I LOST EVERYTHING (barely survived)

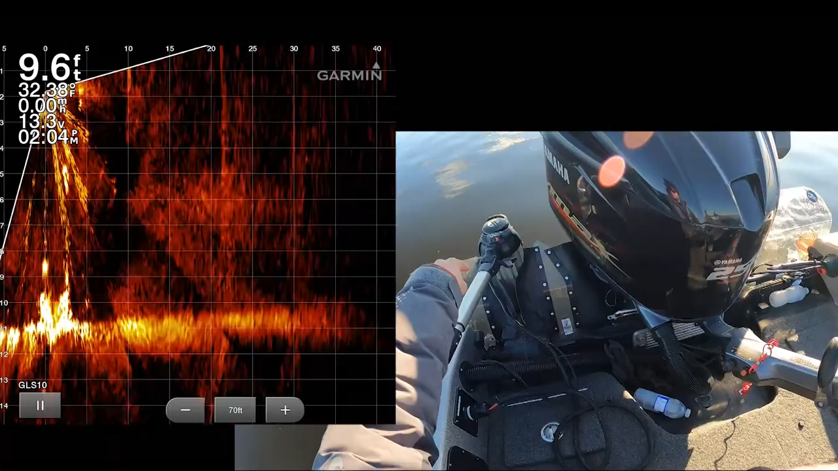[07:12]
On screen: depth 9.6 ft
this trolling motor which means maybe I want to spot lock just back five feet because
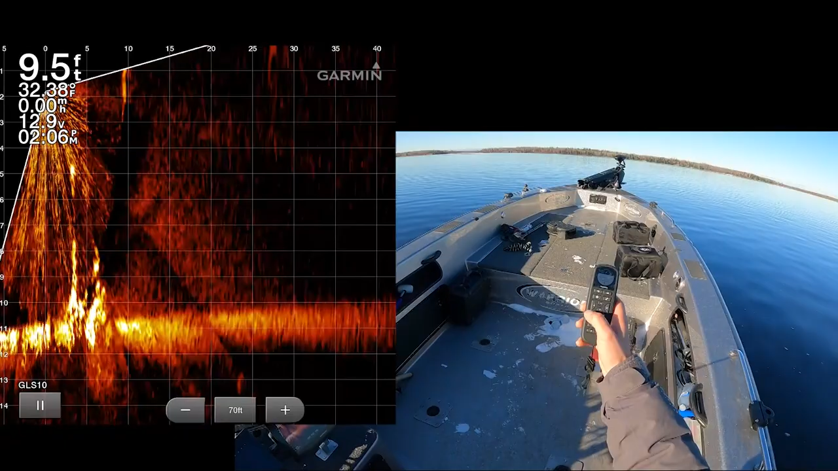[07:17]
On screen: depth 9.5 ft, water 32.38°F
ideally I can bring that stuff up item after item and display it to you right here.
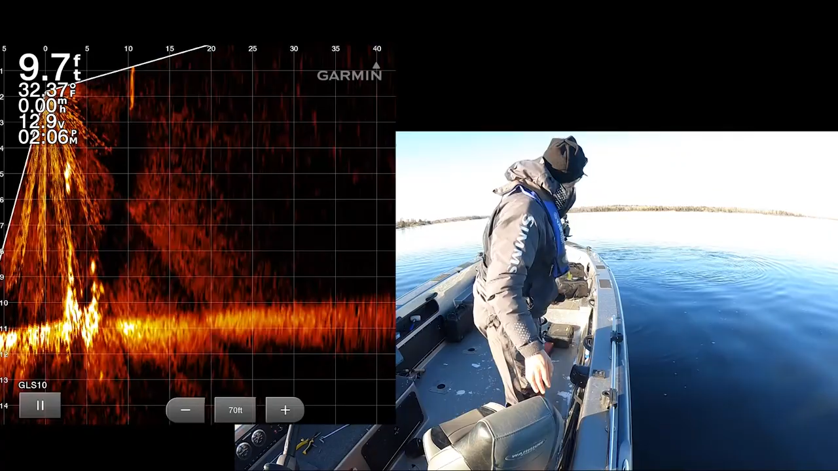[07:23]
On screen: depth 9.7 ft, water 32.37°F, speed 0.00 mph
Okay so it is five feet so the gear is right here.
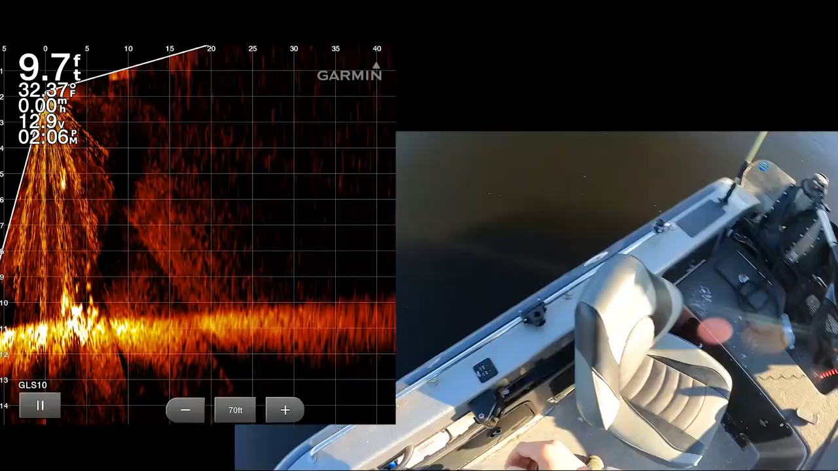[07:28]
On screen: depth 9.7 ft, water 32.37°F, speed 0.00 mph
Let's do one more five foot section. Every time we press the jog feature here we do five feet.
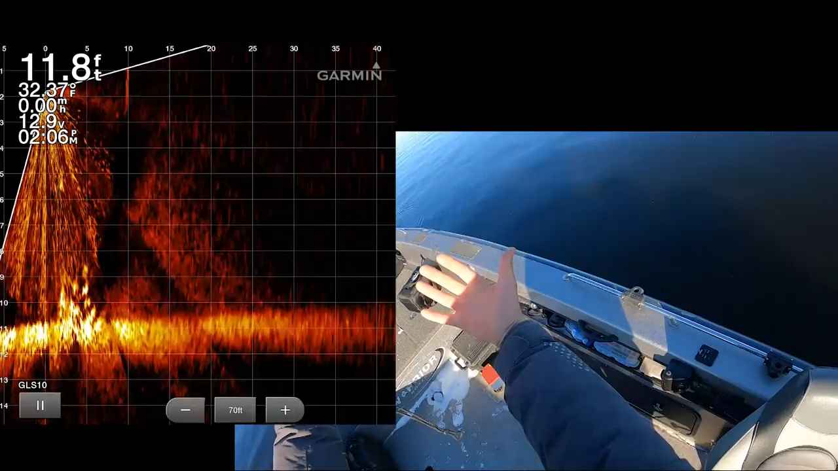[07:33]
On screen: depth 11.8 ft
So we're going to bring the boat back another five feet which is bringing that gear to right here.
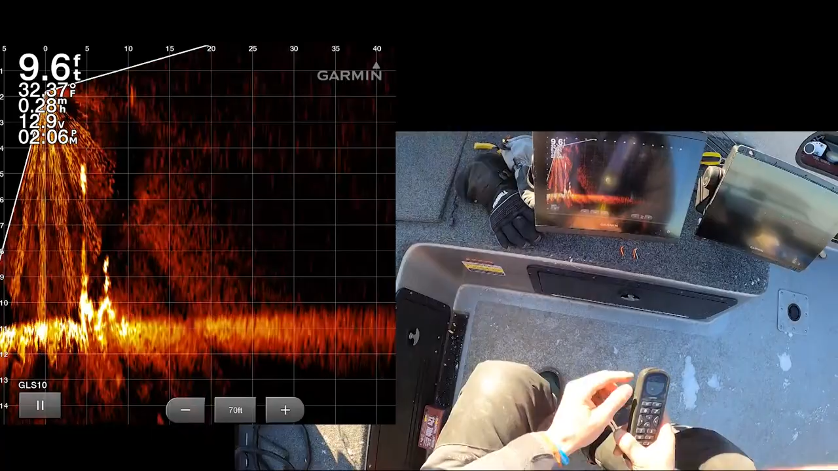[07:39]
On screen: depth 9.6 ft, water 32.37°F, speed 0.28 mph
Let's see the gear moving towards the 10 foot mark. Yep. There it is.
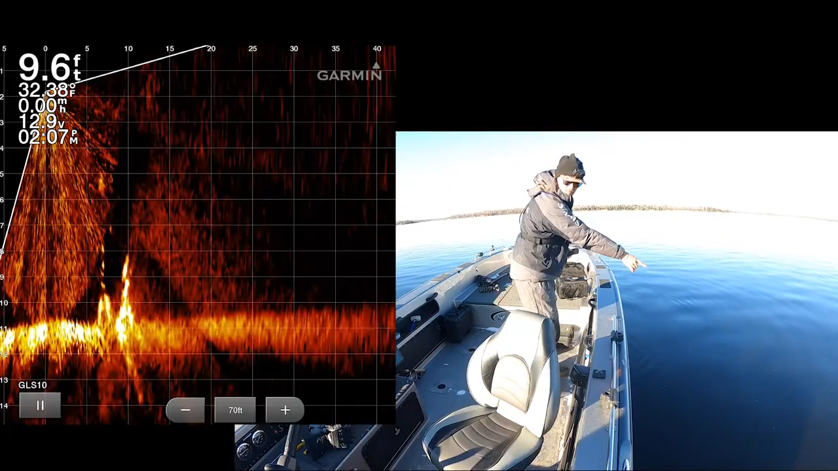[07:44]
On screen: depth 9.6 ft, water 32.38°F
So 10 feet out. It's right there. Let's start getting our stuff back.
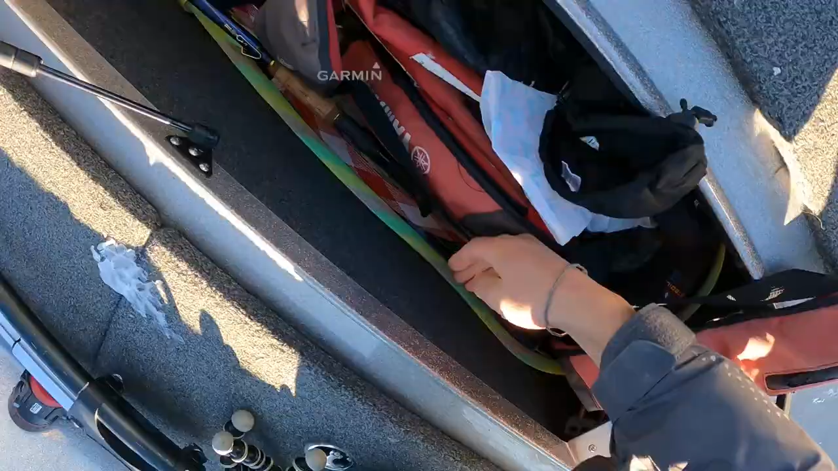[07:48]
You ready for this? We're going to hook up a musky rod with some big treble hooks and get back everything right now.
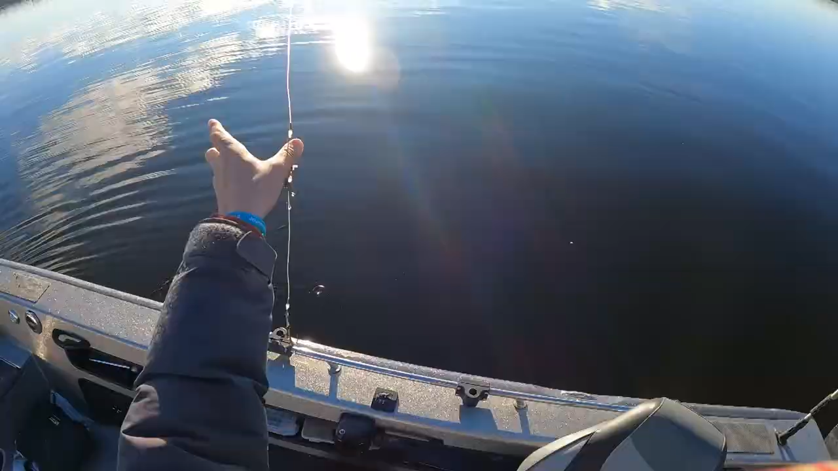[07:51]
Let's go.
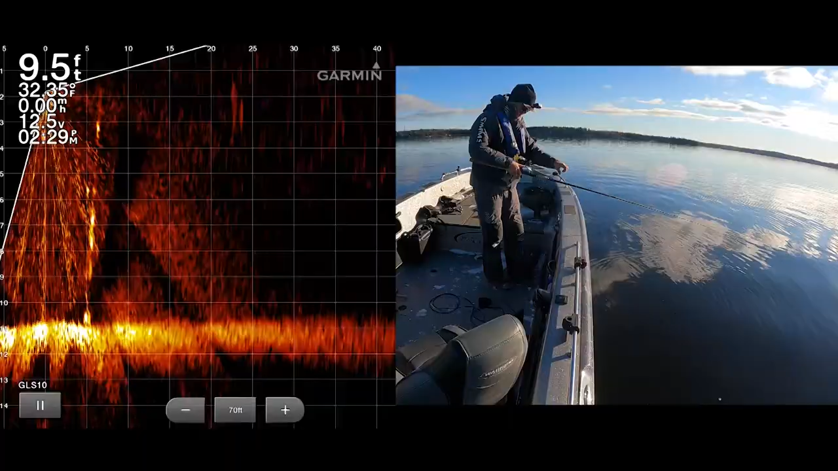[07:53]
On screen: depth 9.5 ft, water 32.35°F
This is not going to take long. I guess it's further this way. Five feet that means it's right here.
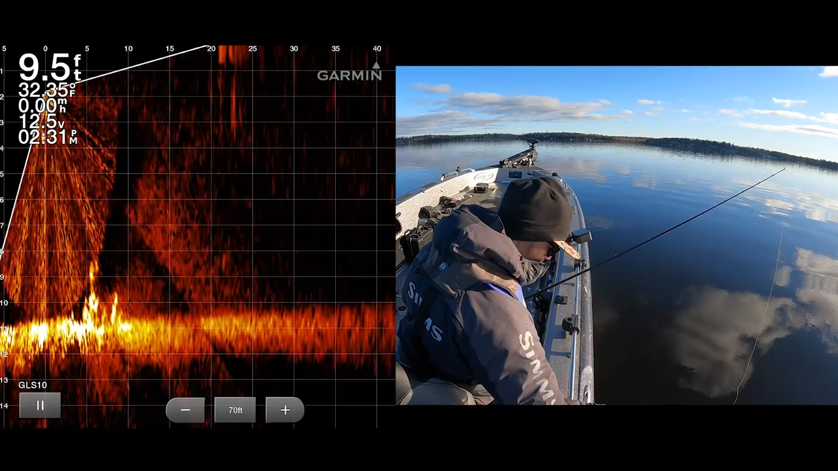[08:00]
On screen: depth 9.5 ft, speed 0.00 mph
I'm scratching on stuff there. Definitely feels like I'm scratching on stuff. I picked up something light. There we go. I have hooked something. Oh it's heavy.
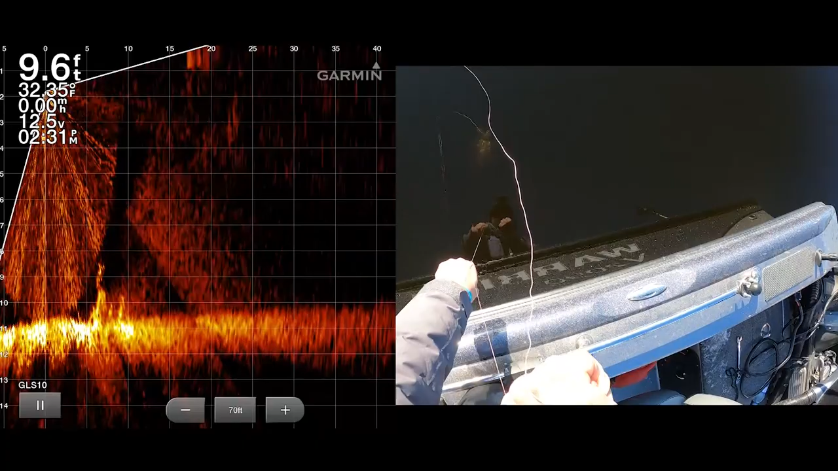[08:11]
On screen: depth 9.6 ft, water 32.35°F
It is very heavy. Air bubbles coming up. This is way heavier than auger. I don't even think that battery is this heavy. This must be something to do with the toboggan.
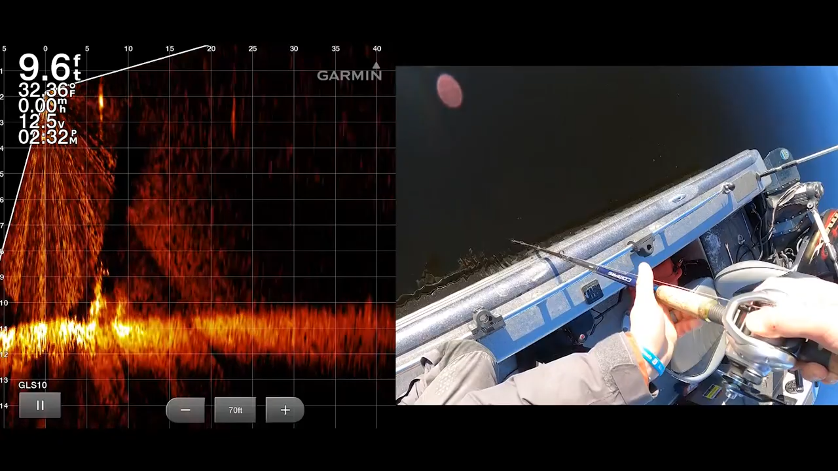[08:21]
On screen: depth 9.6 ft, water 32.36°F, speed 0.00 mph
Oh it just got lighter. But it is still hooked to something. It's the toboggan. Oh my goodness. That makes sense as to why it was so heavy.
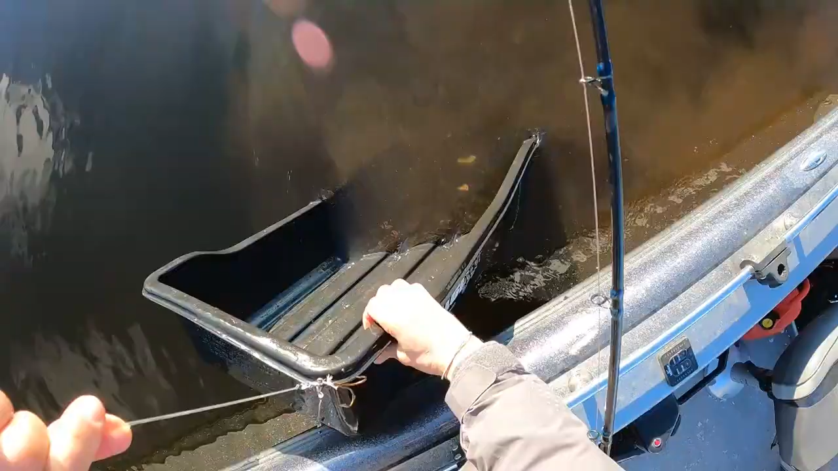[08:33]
So we just dumped the whole freaking toboggan out. Mini toboggan. Right down we go.
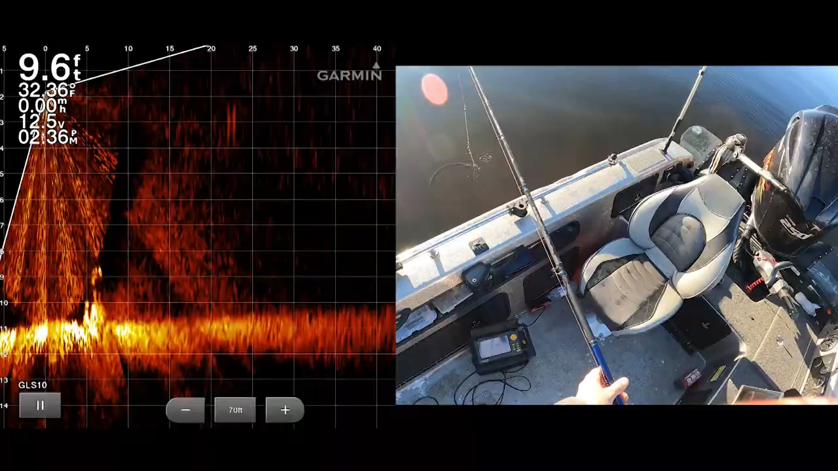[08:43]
On screen: depth 9.6 ft, water 32.36°F, speed 0.00 mph
Now that everything's sprawled out. Freaking garage sale down there.
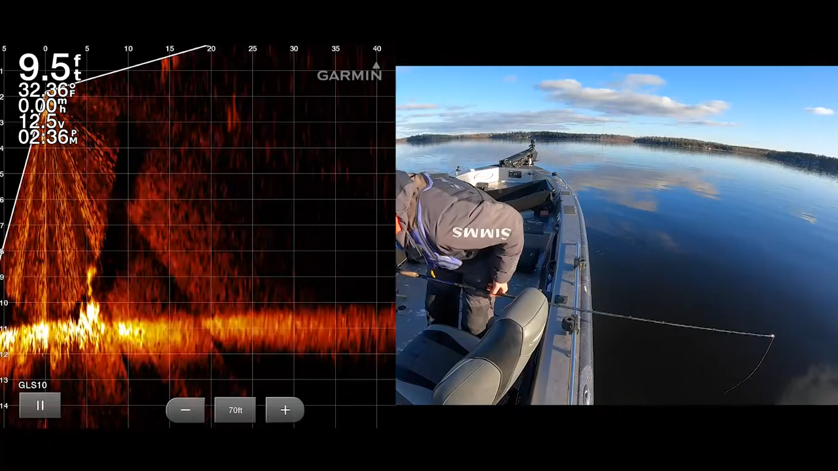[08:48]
On screen: depth 9.5 ft, water 32.36°F
Okay it's at five feet. So it's a little closer this way. Scratching. Scratching.
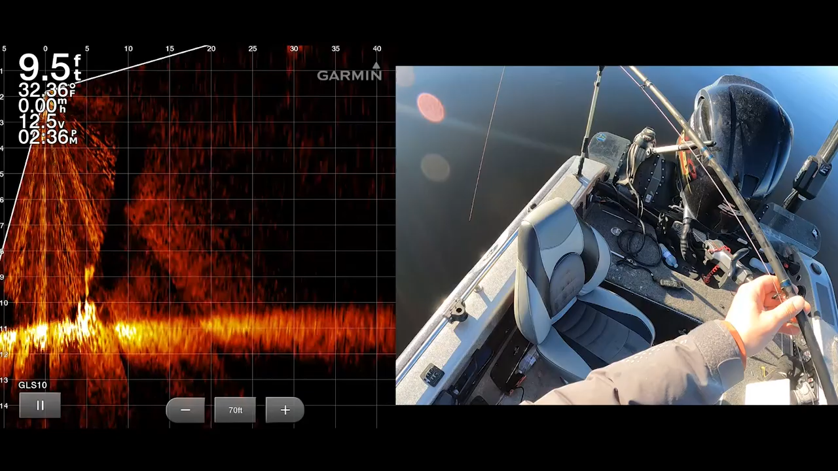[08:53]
On screen: depth 9.5 ft, water 32.36°F
Hooked something heavy. Heavy's good. Probably a LiveScope bundle based on the weight.
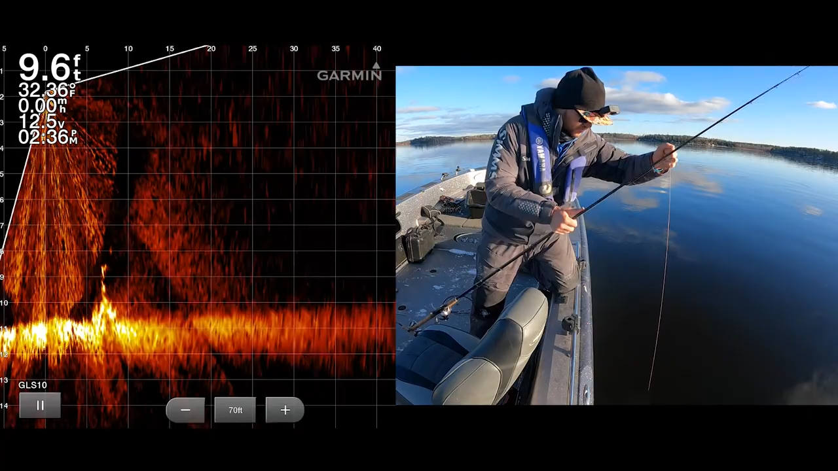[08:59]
On screen: depth 9.6 ft, water 32.36°F, speed 0.00 mph
Oh it's coming up quick. It's right here.
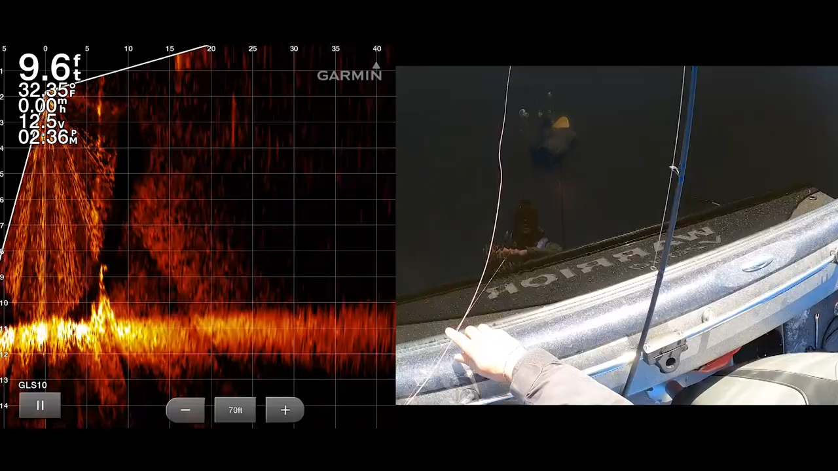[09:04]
On screen: depth 9.6 ft, water 32.35°F
Oh it's my hat. Oh and I see a pail.
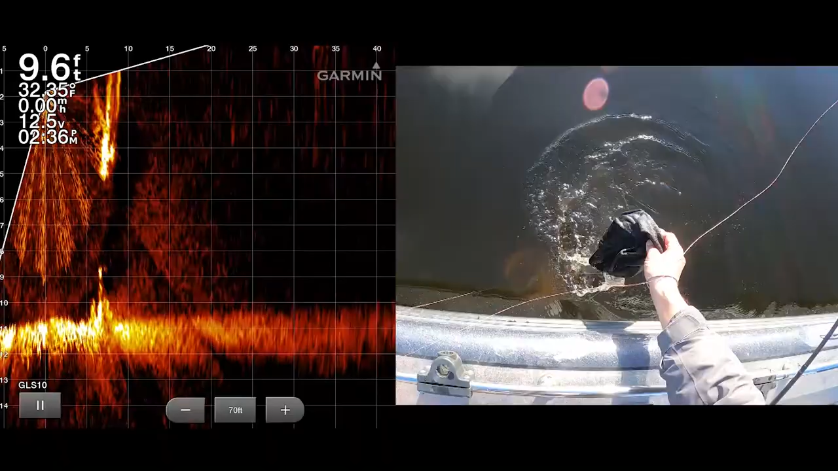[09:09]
On screen: depth 9.6 ft, water 32.35°F
Okay I got my hat with a GoPro on it.